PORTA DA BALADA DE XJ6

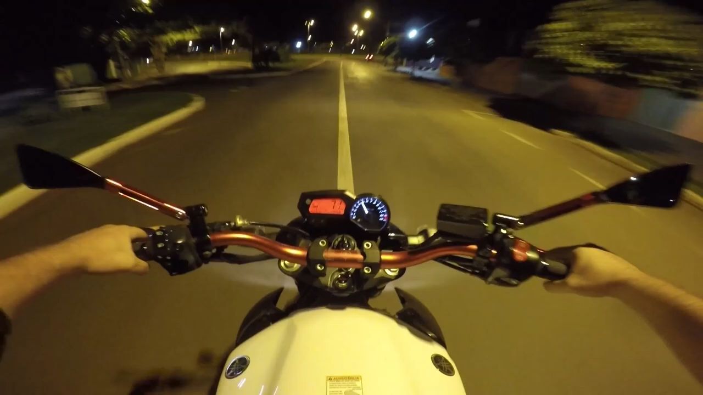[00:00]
Boa noite galera! Beleza! Como que cês tão? Seus loucos na cabeça! Cês tão de boa? Eu tô de boa, tio! Daquele jeito né mano? De XJ! E galera, muita gente tá me pedindo pra dar um rolê noturno com a XJ, gravar um vídeo do rolê noturno com a XJ.
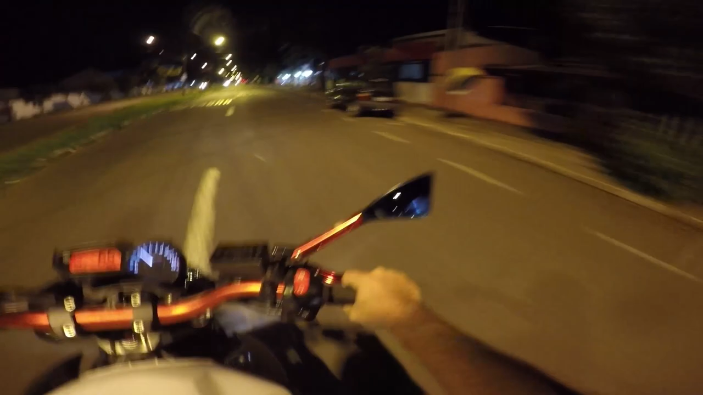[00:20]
Então hoje a gente vai dar um rolê noturno com a XJ, oh my god! O que a gente vai fazer hoje? A gente tá indo dar um rolê na uma das avenidas mais movimentadas em Londrina, porque não tem muitas avenidas movimentadas em Londrina. É, tem essa mais ou menos aí só que a gente tá indo. E tem na Zona Norte também, só que anda meio devagar também né? Mas bom, vamos que vamos. Acelerar essa moto, tá solcando o escape, o negócio é que faz barulho e chama atenção, filho.
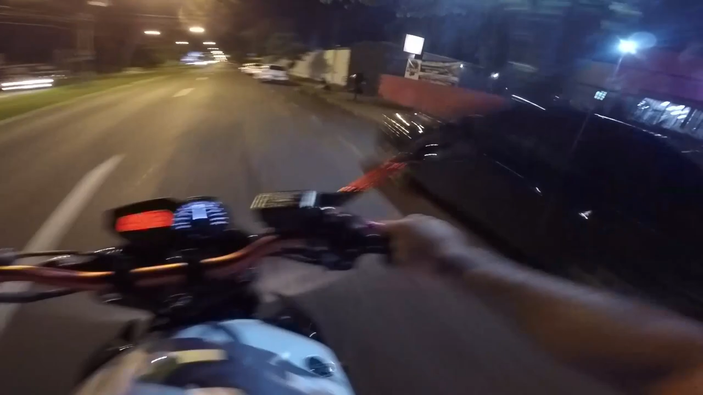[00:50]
Isso aqui não rouba a cena, é o filme inteiro, irmão! Quem tá chegando agora e ainda não é inscrito no canal, não esquece, se inscreve aí! Beleza? Que todo dia tem vídeo novo aqui no canal, então se você quiser assistir vídeos novos, é só se inscrever no canal! Meu Deus! E vamos que vamos, né mano?
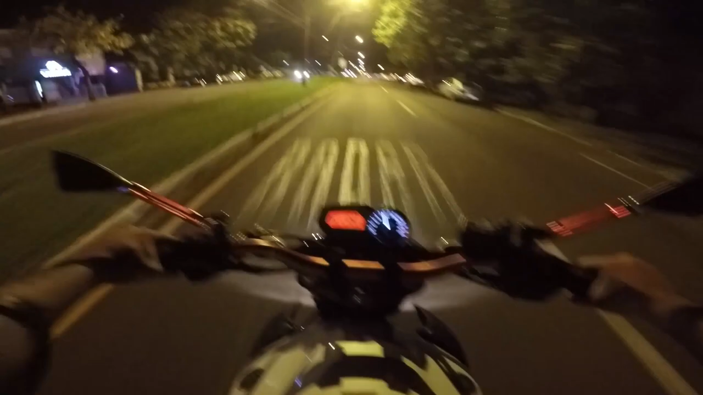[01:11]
Dessa motoca que é zica, e vamos que vamos, e que Deus nos livre das viaturas, amém! E Deus não comanda, tio! Olha ali, tá tendo logo um furuzinho ali, mas a GoPro não pega. A GoPro é meio nube a câmera, sabe? Eu queria colocar a minha outra câmera assim, a pendurada no cabacete. O rolê é louco, hein parça? Mas não cabe, é muito grande, tem que ser a GoPro mesmo. Vamos de GoPro, rapaz! XJão!
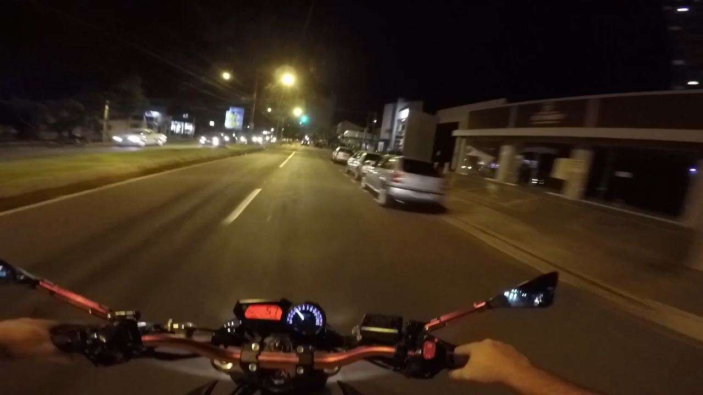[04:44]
Do jeito que nós estamos aqui, se nós estamos na blitz, o escape já compromete nós de qualquer jeito. Olha o rolezinho Fomega.
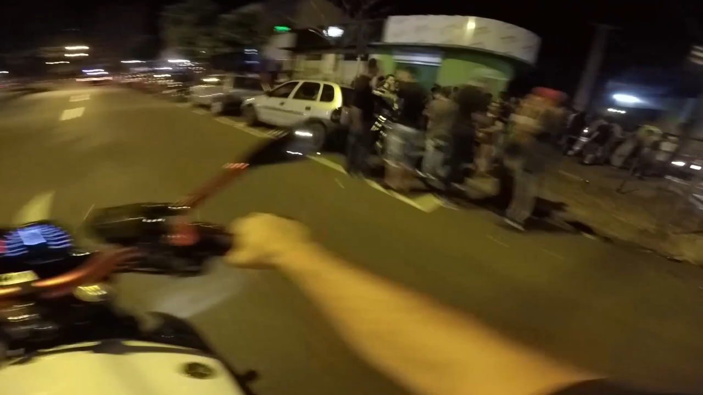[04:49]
O rolezinho Fomega, filho. Rolezinho, rolezinho de Londrina, parça. Bem-vindo ao rolezinho. Rolezinho, rolezinho, rolezinho, mano. Ixi, mas só tem homem no rolezinho. Faltou as minas no rolezinho, né. Rolezinho já foi melhor rolezinho. Tá vendo, rapaziada? Por isso que eu ando caseiro, mano.
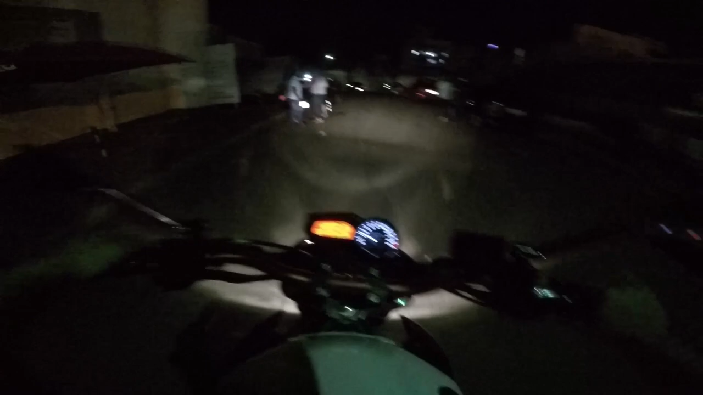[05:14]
Muito homem na rua, tio. Errou! Mas já errou a marcha. Meu Deus, tá escuro aqui ou não? Só não tá mais escuro que o coração das minas.
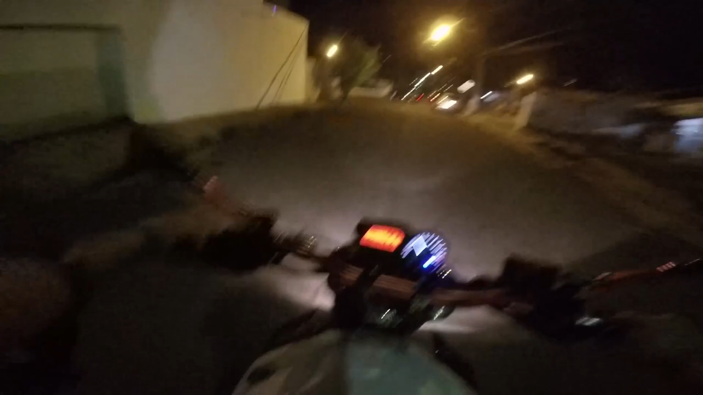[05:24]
O coração das minas é frio, mas também é escuro. Meu Deus. Meu Deus.
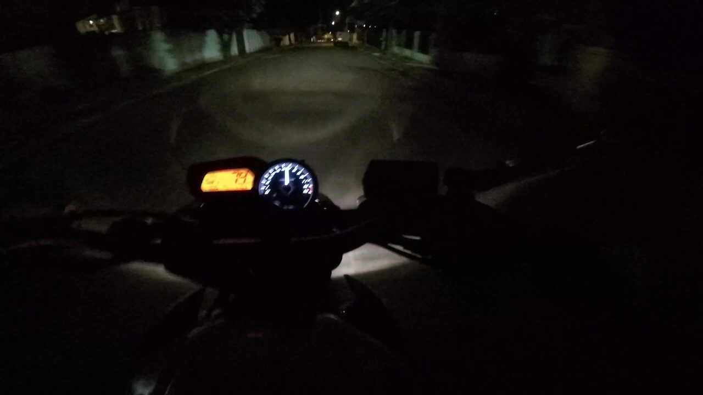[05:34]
Ah, moleque. Meu Deus. Mano, motoca aí, escandalosa, hein, tio.
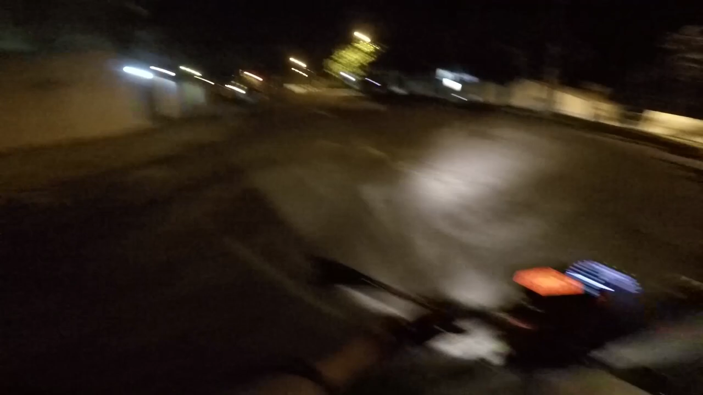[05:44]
E se não for pra causar, ela nem sai de casa, diz a lenda. Meu Deus.
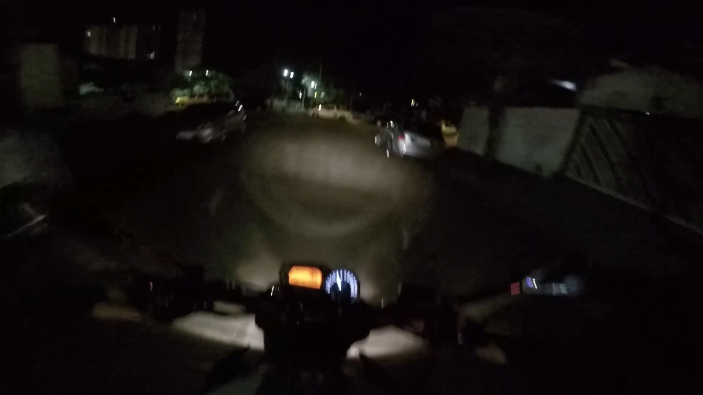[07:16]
Vai passar no posto ali ainda. Tem um posto ali. E no posto ali ele tá fumegando, pelo jeito.
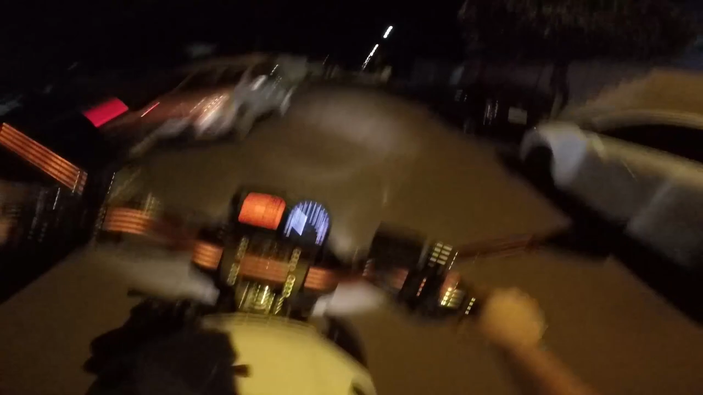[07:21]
Tem bastante gente. Eu acho, né? Vamos ver. Vamos ver, vamos ver, fi. Meu Deus. Só reduzidona. Só vamos. Só vamos. Só vamos no rolê, tio. Olha. Você é louco, mano. A motoca tá causando. Eita, pega. Olha.
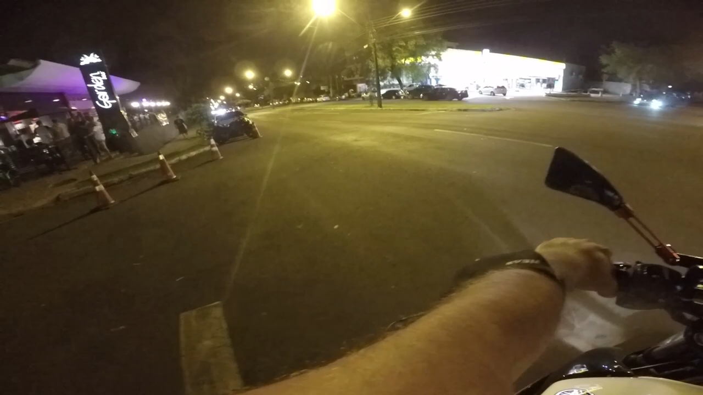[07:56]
Mano, louco do céu. O cara veio a 220. As novinhas.
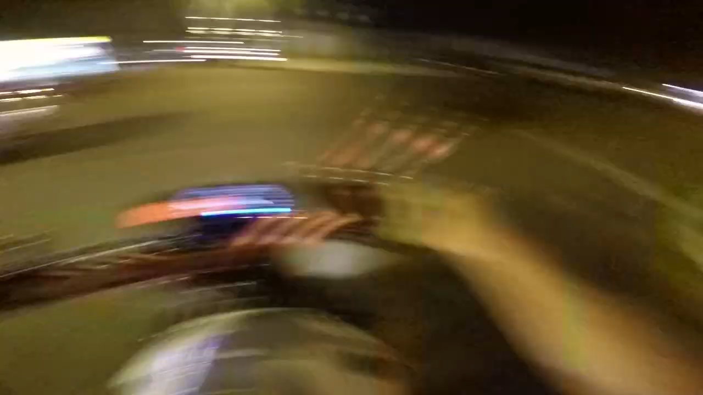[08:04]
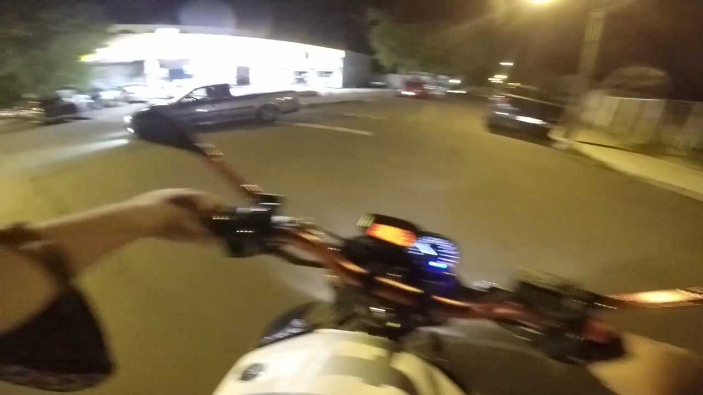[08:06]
Vixi, aqui tá fraco. Já foi melhor já, hein, parça. Já foi melhor já. Já foi muito melhor.
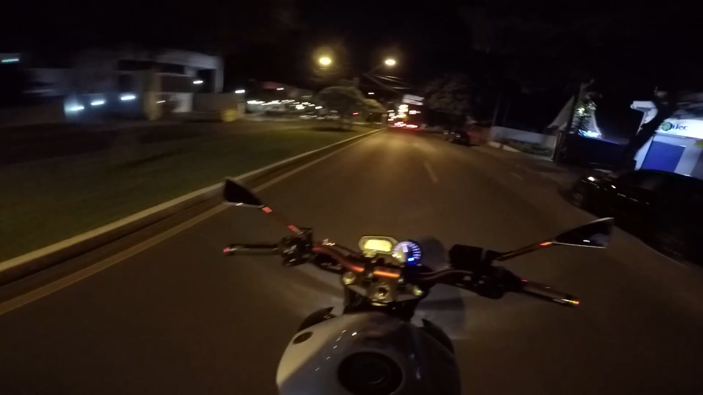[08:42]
Loucura, hein, mano. O rolê noturno, o bagulho é louco, galera. E, bom, o que que vocês tá achando aí? Comenta aí pra mim o que que vocês tá achando. Porque vocês tão vendo aí que o movimento aqui em Londrina tá muito menor do que tinha uns anos atrás, hein. Um ano atrás, né, galera. Então, vocês não brigam comigo e falam Ah, que faz o rolê noturno. Mas, mano, não é mais igual antes o negócio. É triste, né, mano. O tempo passa, as coisas mudam.
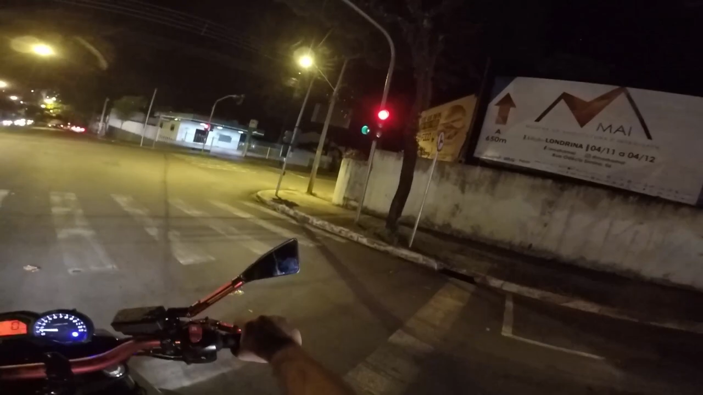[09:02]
Aquele fast food ali, eu tô dando até fome, mano. E vê a propaganda ali. E o maluco tá com um sonzinho aqui. Tchuk-tchuk. E, bom, galera. Vamos ver nesse vídeo por aqui. Se você gostou, não esquece.